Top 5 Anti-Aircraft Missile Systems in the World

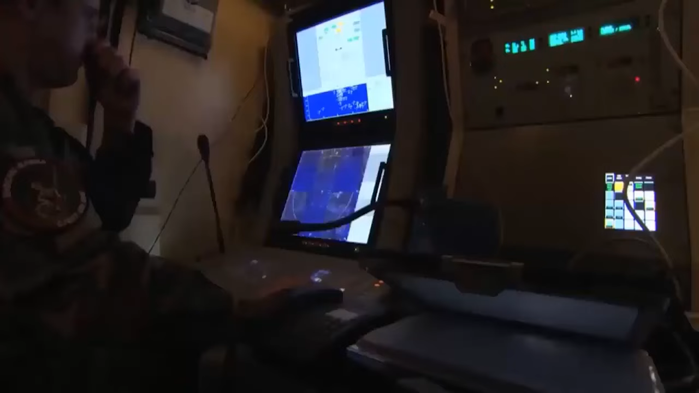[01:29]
It comprises a command and control vehicle, the AeroBall radar,
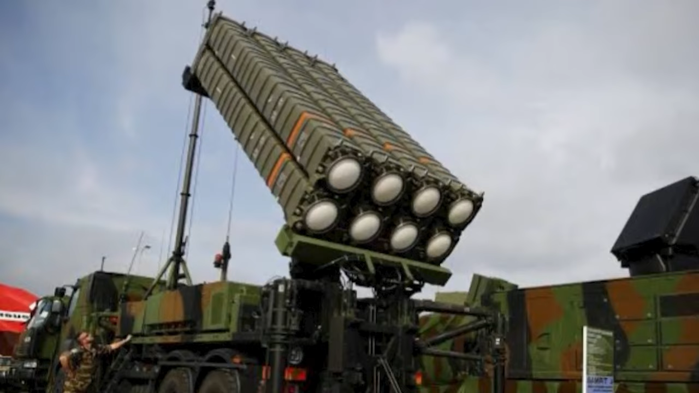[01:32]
and up to six launcher vehicles, each equipped with eight Aster interceptors and additional missiles.
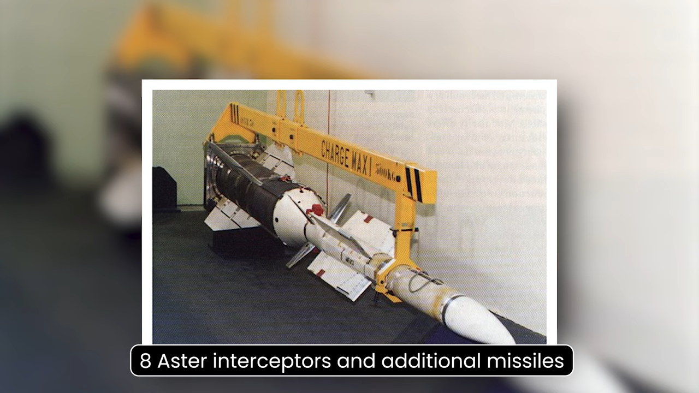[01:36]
With the AeroBall radar,
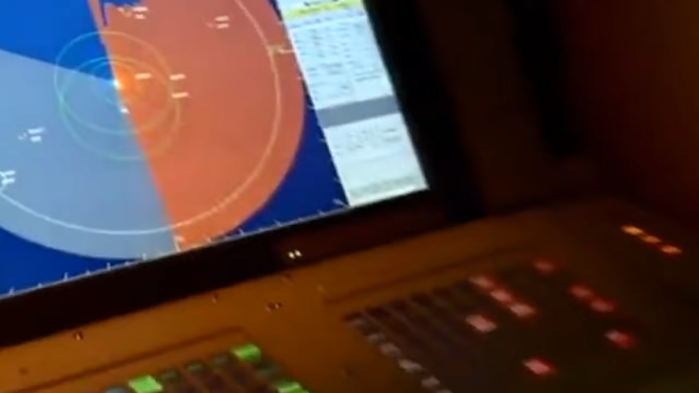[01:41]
Eurosam provides 360-degree detection, can track up to 100 targets and engage 10 simultaneously, showcasing its resilience to countermeasures.